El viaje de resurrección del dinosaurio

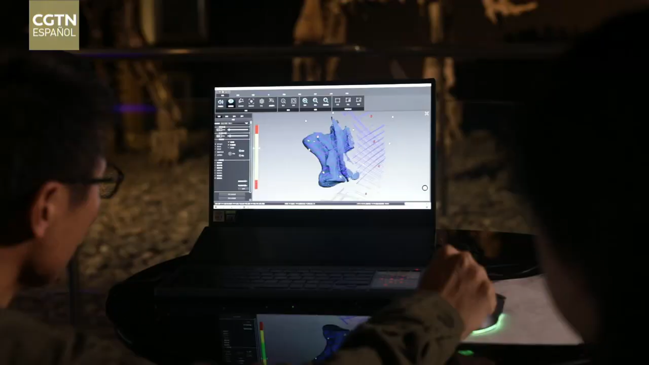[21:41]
Si algunas partes u orificios están tapados, no serán detectados por el escáner.